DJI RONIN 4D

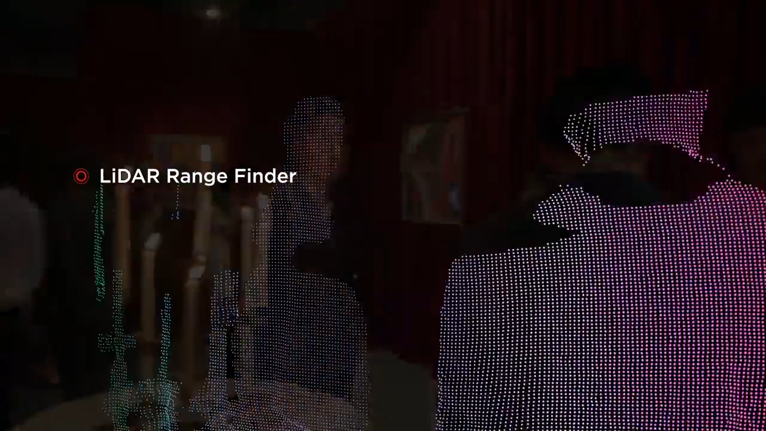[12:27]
The entire system is realized by our newly designed LiDAR rangefinder, which can cast up to 43,200 ranging points simultaneously and reach a ranging distance up to 10 meters.
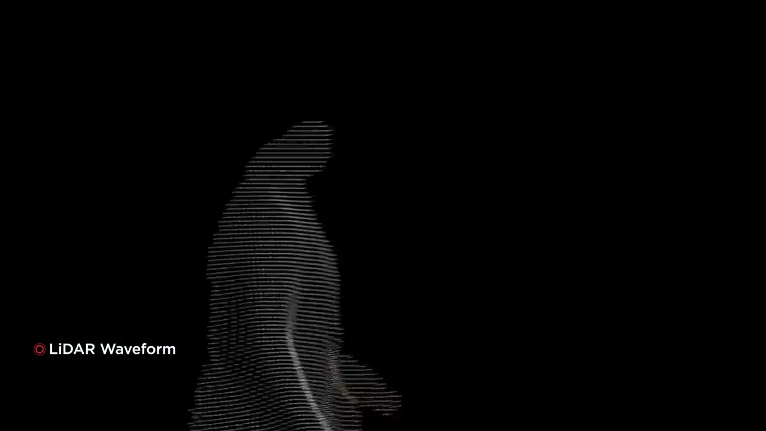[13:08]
This assistive focusing tool displays LiDAR ranging data
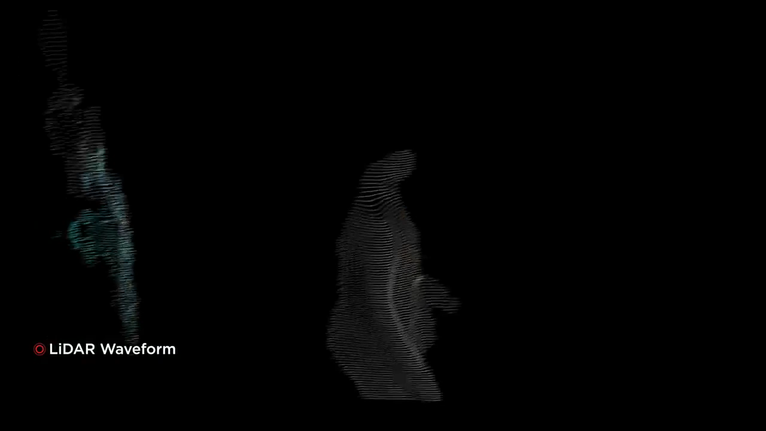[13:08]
on the main and remote monitors in a simplified top-down view.